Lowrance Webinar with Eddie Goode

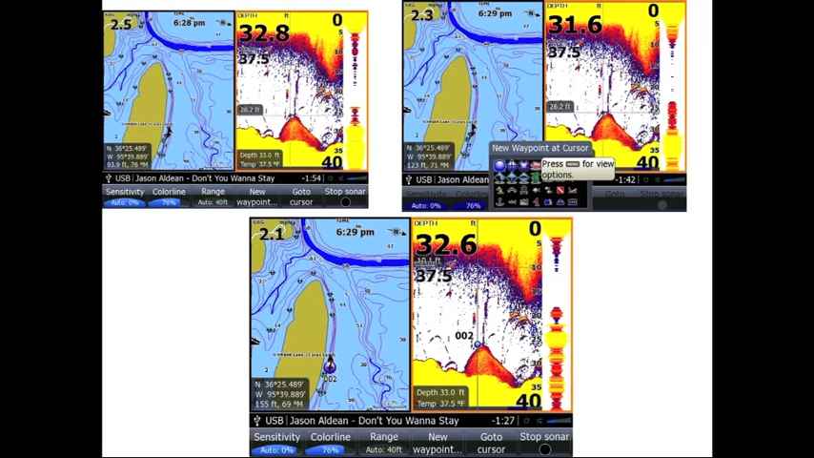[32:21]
On screen: water 37.5°F
And you're actually putting the waypoint down at 26.2 feet. So, that's the difference between version 2 and version 4 as far as you're saving your data. So, before I fish a lake, I think we go to Fishity.
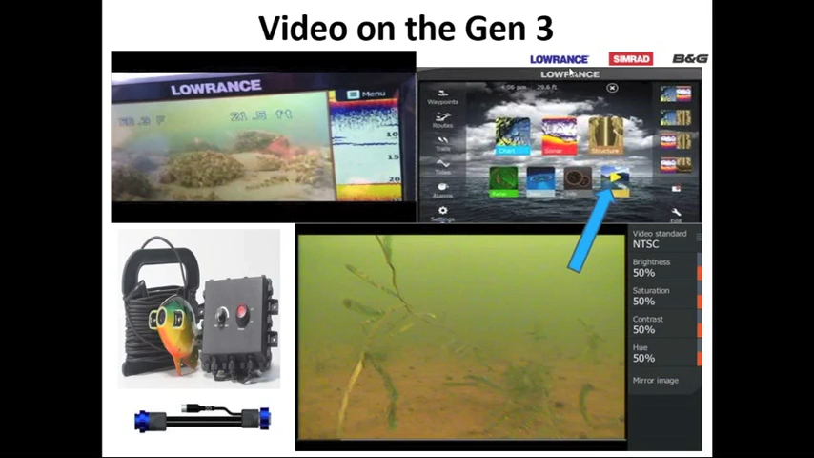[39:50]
They think it's really neat that you can drop a camera on the side of a bass boat and see fish. So, it's a really neat feature that the Gen 3 has come out with. So, let's just talk about some of the stuff, what we've covered here. So, these arrows are showing you exactly what you're seeing on the screen. So, hoe shot plate will fix this. White wash is exactly what you're seeing there. That's what those lines you're seeing down the center of that. Hard bottom with fish. Bright returns from fish means game, fish not bait.
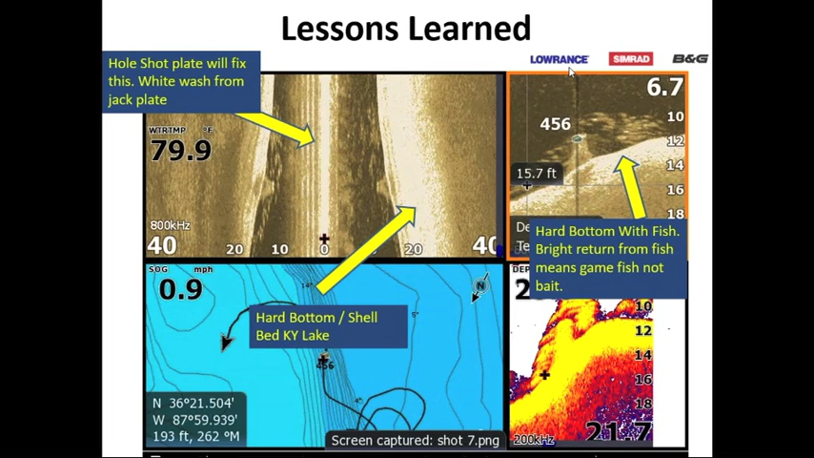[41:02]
On screen: water 79.9°F, speed 0.9 mph
You can go right off Kentucky Lake and find that shell bed. So, I'm not keeping any secrets here. I'm showing you. There's going to be some secrets. You're not going to see all of them. But this one here is off Kentucky Lake. As you can see, it has a stump on a shell bed on a ledge. It don't get much better than that. So, this right here is a sunken wooden barge. And once again, I left the coordinates on there. And I would like for somebody to tell me which lake that that's on. If someone can post that on Fishity, we'll see if I can give away a prize. If someone can tell me what lake that is on.
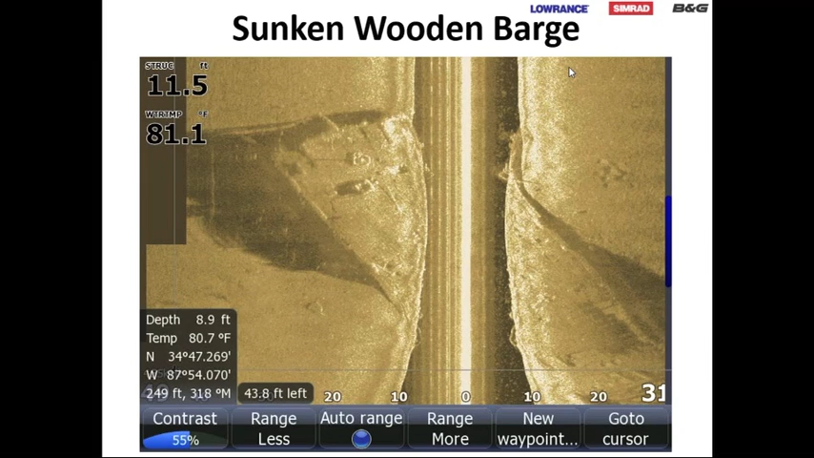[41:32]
Or maybe by the end of the presentation, you can tell me what lake that's on. We'll figure out something and we'll give away the prize. If that's a sunken wooden barge, then I'll show you another view of it. There's the same barge, just different contrast levels and different view of it.
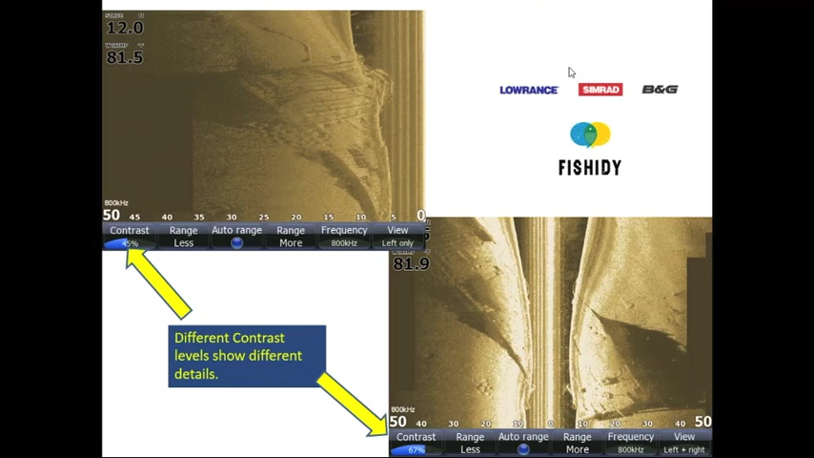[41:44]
So, this is the neat part everybody's been waiting for. This is the part that shows some neat and unusual things that I've come across over the years. This is a bridge. It's an underwater bridge. And this shows you a side image of it. It shows you a down image of it and it shows you a 2D image of it. So, it's pretty cool.
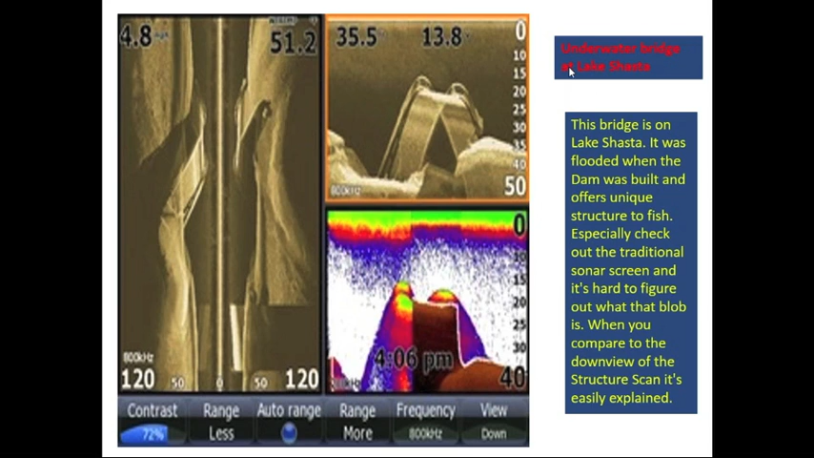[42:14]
So, here's the same bridge. It just shows a different view of it. And it shows you with a side scan and a down scan and 2D. What it looks like. Big difference between the 2D scan and the down scan. As far as showing you what that actually is. You can actually see the railing, the pickets on the rail on that bridge. In the down scan and in the side scan.
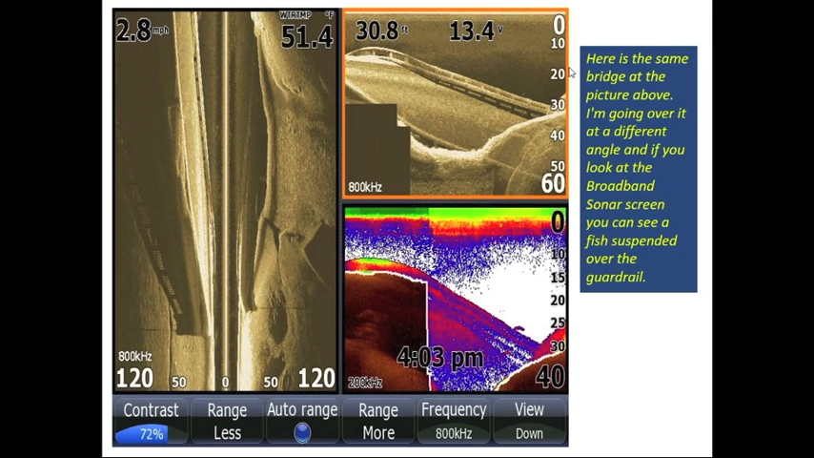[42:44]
On screen: depth 30.8 ft, water 51.4°F, speed 2.8 mph
That's a really good picture of that bridge.
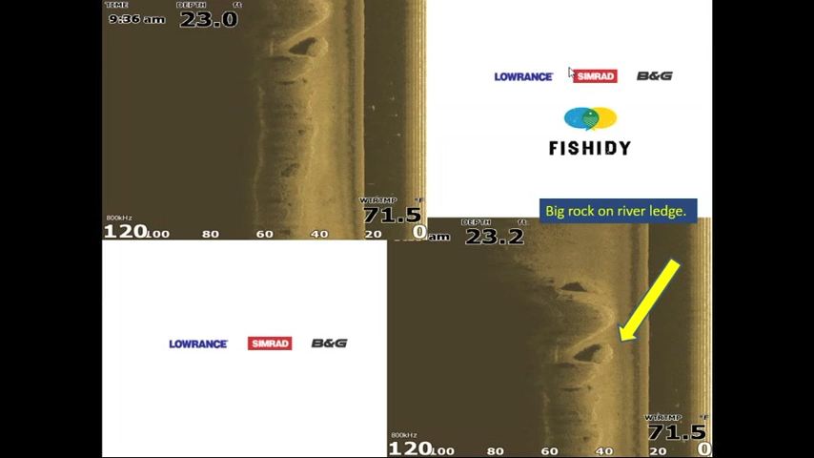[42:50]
On screen: water 71.5°F
So, this right here is just some big rocks on a river ledge. You can see the wash outs from the current around those rocks. You can see where it's silted in between the rocks and stuff. And you can also see some fish that are stacked up off the bottom in that top view there. So, that's just some rocks on a ledge that's silting in around it.
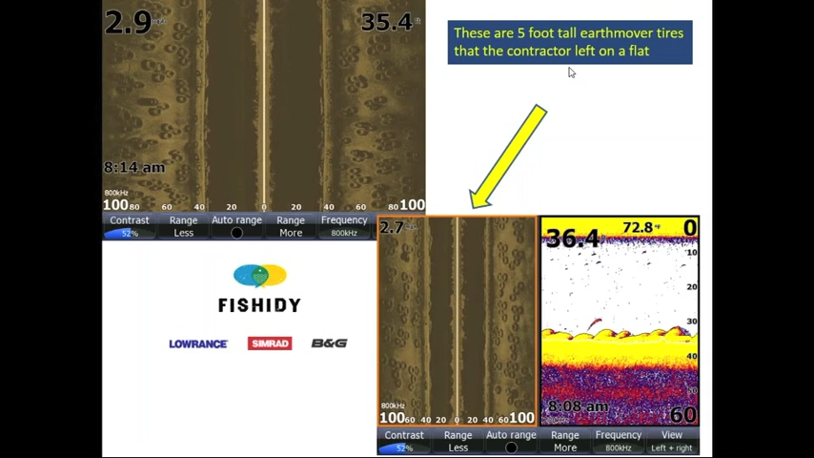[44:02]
On screen: water 72.8°F
So, and then if you look down your bottom right hand corner, it shows you a 2D image of what them tires look like on a regular sonar. So, there have been no way I would have known that those tires were a 2D sonar. So, here's some, here's some more neat, these are ones that I pulled off the Warren site. I didn't actually check these, but there's an old school bus laying on the ledge. And there's an airplane. I guess that's the plane that they were missing over there in Australia somewhere.
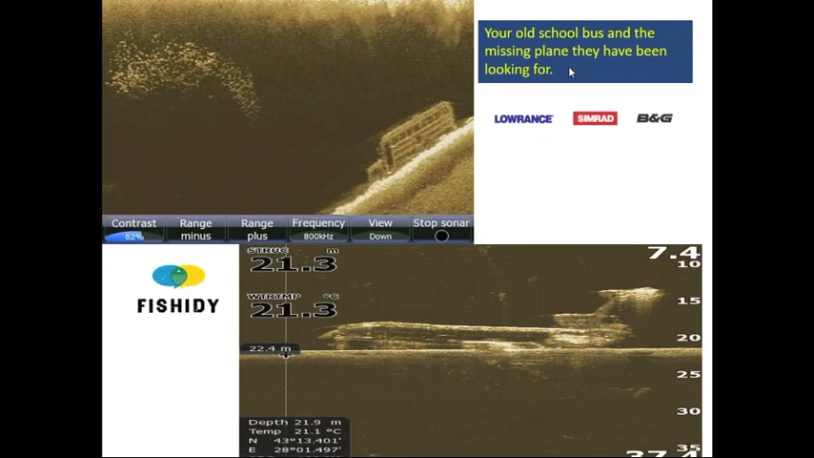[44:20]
On screen: depth 21.9 m
I'm not sure, but there's a plane. Sitting on the bottom of the lake. Everybody always enjoys this part of the presentation. They think that's so cool. And, last but not least, here's an old train trestle bridge that's going across the lake. And if you look, you can see the tree still standing on the far left hand side. And you can see on each side of the train trestle, you can see the rock because you see how it's got a white outline on it.